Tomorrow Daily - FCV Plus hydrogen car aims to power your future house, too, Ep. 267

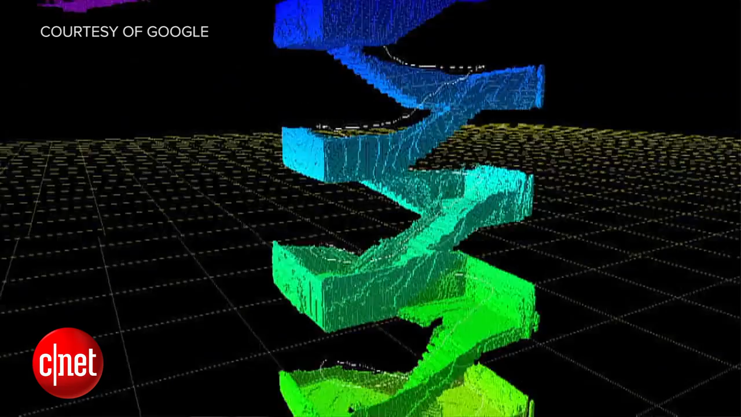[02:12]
really good at 3D mapping what it sees in the real world in real time. So who won Google's app contest?